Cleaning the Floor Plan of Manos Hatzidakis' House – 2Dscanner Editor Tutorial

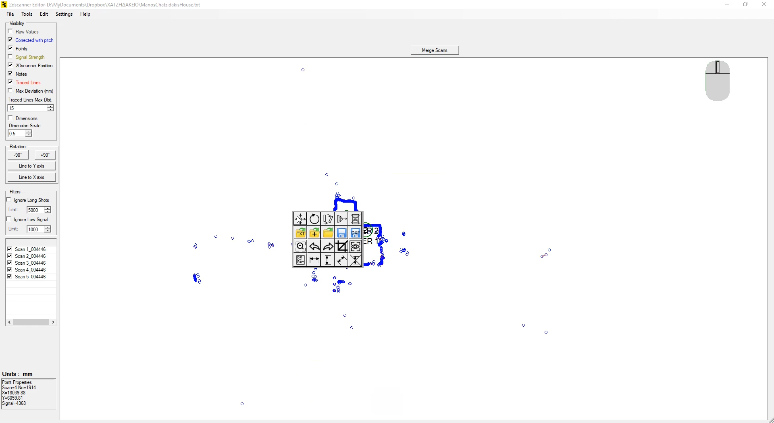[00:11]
First, I'll use the crop command to remove all the distant points. The application suggests a crop rectangle containing all the good lines. In this case, I'll enlarge it a little by clicking and dragging.
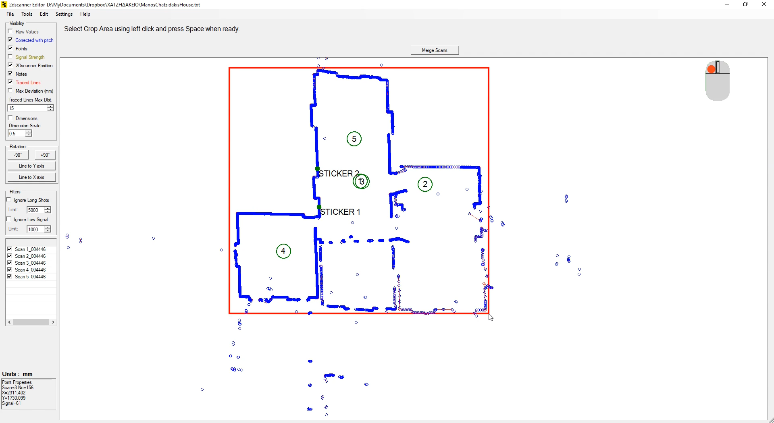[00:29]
Then, by pressing space all the points outside this rectangle are selected. Using the delete key and confirming, we can remove them. Now, let's take a general look at how we move around an editor. By holding down the middle mouse button, we can navigate the drawing, while with single middle click opens a pop-up menu with many commands. Use left click and draw a rectangle to zoom in this area. Double middle click equals to zoom all.
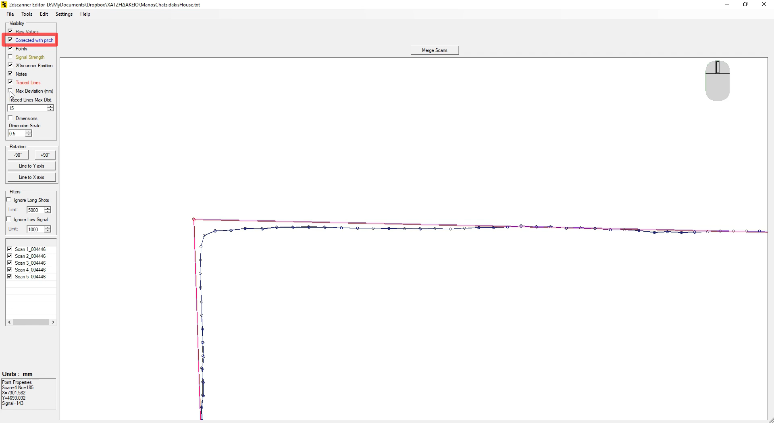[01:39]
Usually, we work with the corrected ones. With points, we can see the circles around all scanned points. If you have a large drawing, turning points off helps for better performance.
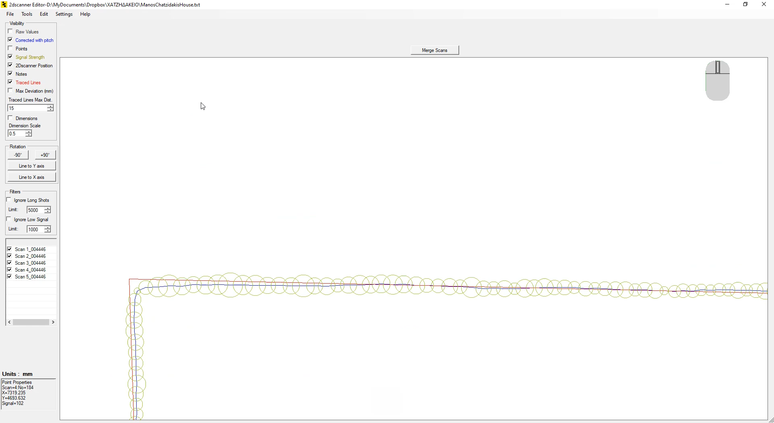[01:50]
The signal shows the signal quality of the measurements. Large circles represent bad conditions.
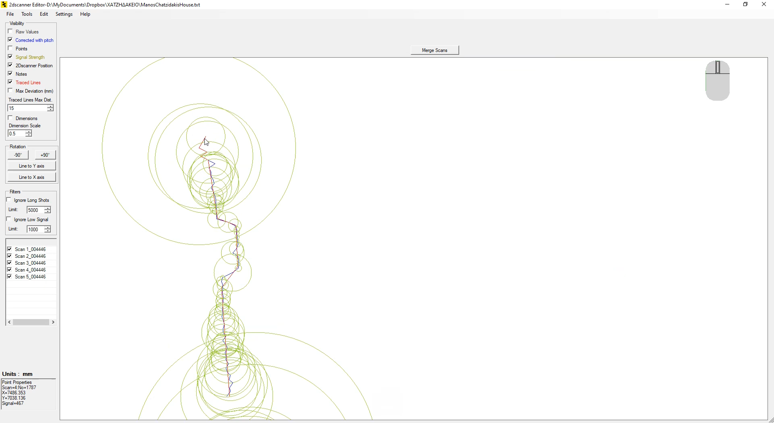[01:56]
We can use the low signal filter to hide these measurements. As you can see here, the bad signal points are missing. Here is a better demonstration in the full drawing.
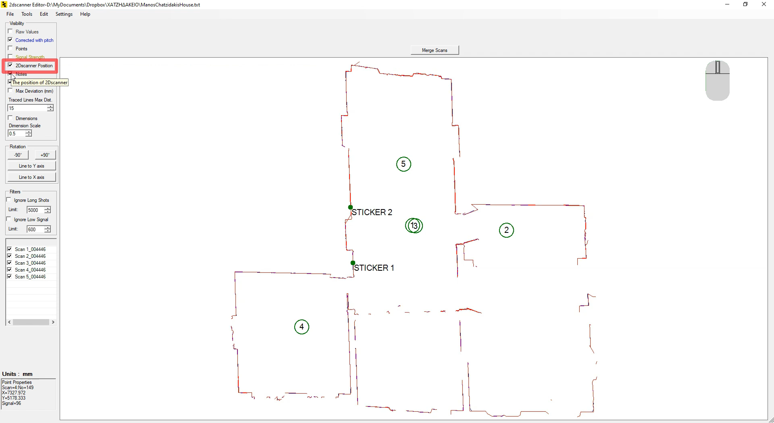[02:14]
From here, you can see the position of 2D scanner for each scan. And with this one, notes or stickers.
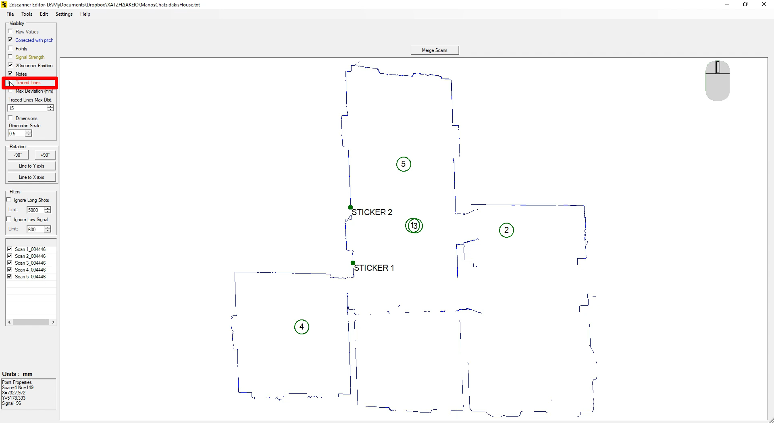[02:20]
The traced lines are the red lines automatically generated by the software. And the max deviation is the distance between the red line and the most far away point.
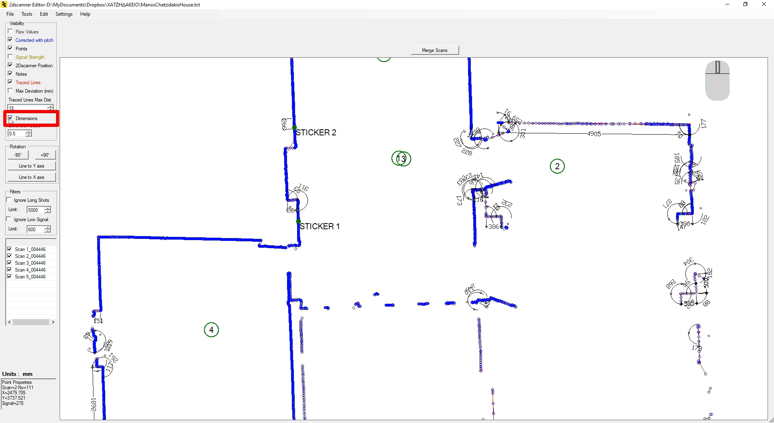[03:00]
From here, we can show the automatic dimensions. And from here, we can increase the size. In a place like this, there is no point at all. The automatic dimensions are for cleaner drawings like ceiling scans. So I turn it off. These controls here helps to rotate the drawing or the selected scans. If nothing's selected, the command applies to all scans. But if you select a scan, then only this will be rotated.
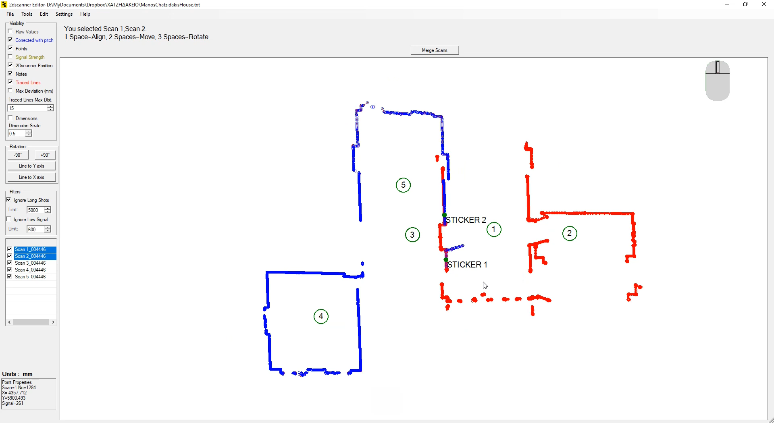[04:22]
Be aware that visibility and selection are independent. Commands are executed for selected scans, even if they are hidden. This is done on purpose, so that you can work with the data you prefer without breaking the continuity of the drawing.
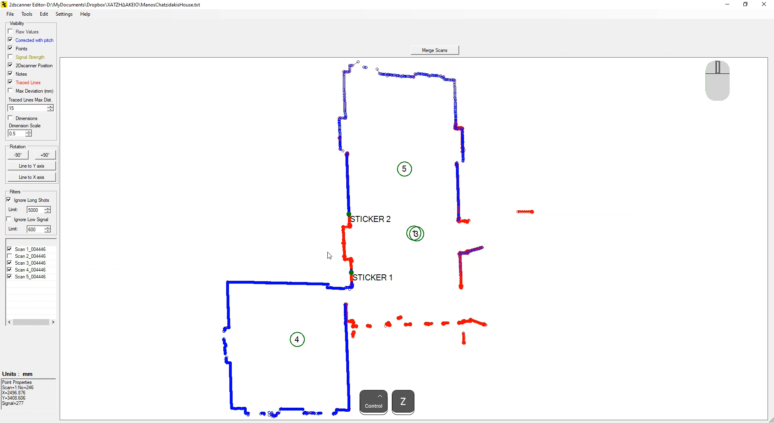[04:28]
Now let's undo this action and remove the long shot filter.
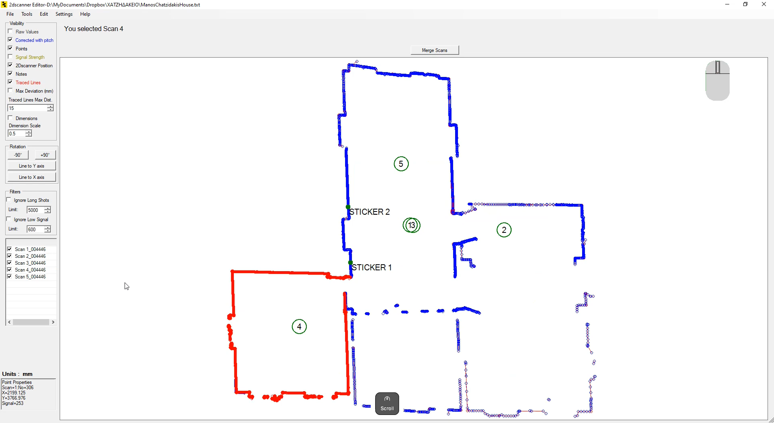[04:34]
Now we're ready to finalize the drawing. I'll just remove one more point. Let's now check the areas that were scanned twice. Here's the first overlap, using two corners.
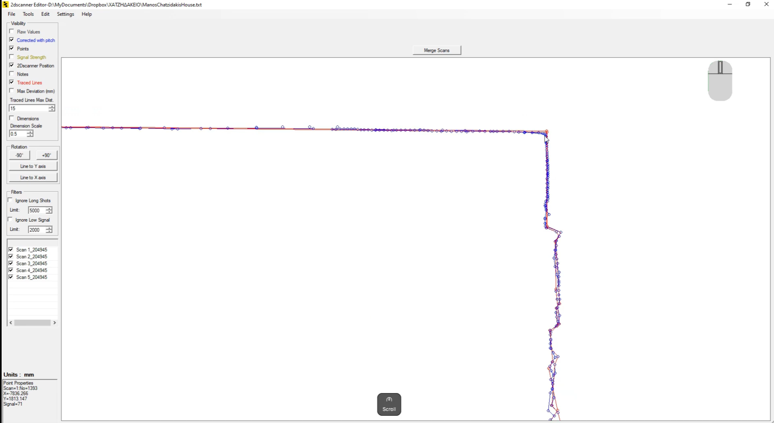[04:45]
As you can see, there's a slight deviation.
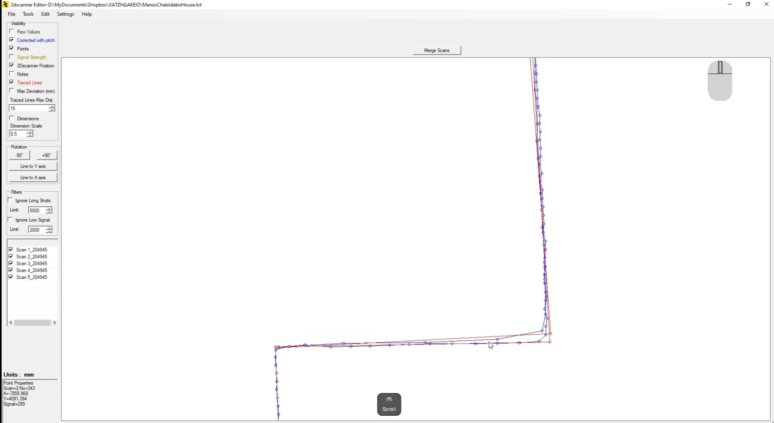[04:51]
But it's not as large as it looks. If I delete this point, the line aligns more closely with the actual data.
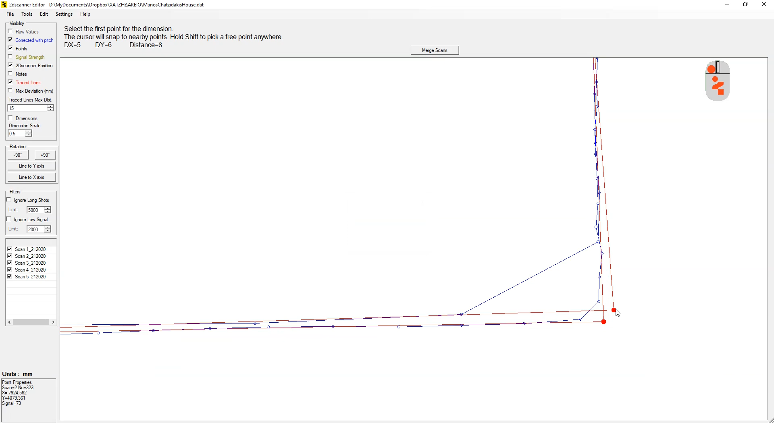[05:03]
As you can see, the deviation is around 6 millimeters. These deviations are unavoidable. The most common cause is a low aiming angle. But several other factors may also contribute.
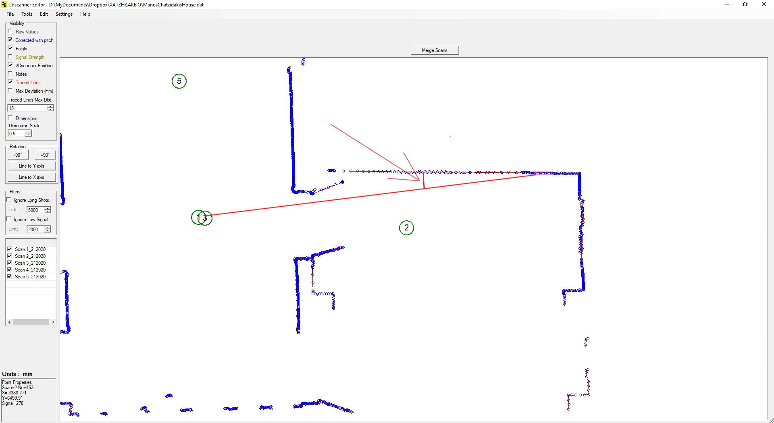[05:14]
We don't need this data. So I'll just delete it. I'll keep the more reliable data from the second scan.
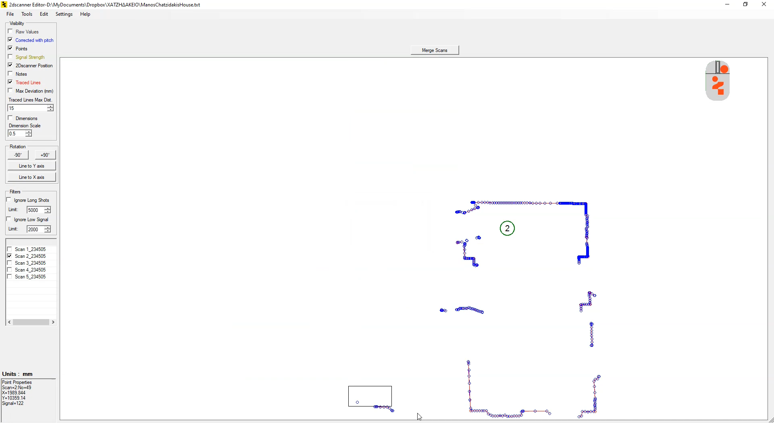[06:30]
And Scan 5 was created just for demonstration purposes. Now we can remove Scan 3.
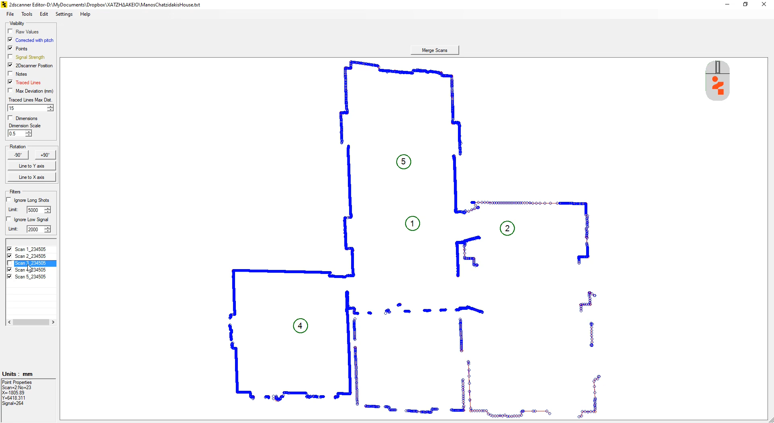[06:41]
And Scan 5 was created just for demonstration purposes. Now we can remove Scan 3. You can download these files from the video's comments section.
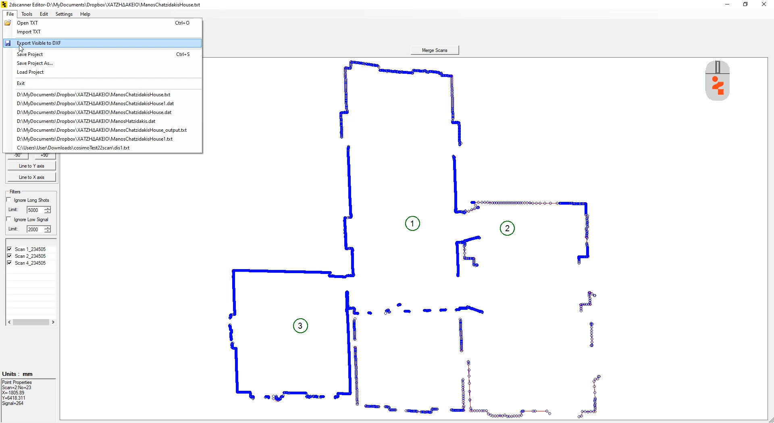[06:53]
This was a brief tutorial showcasing the capabilities of the editor.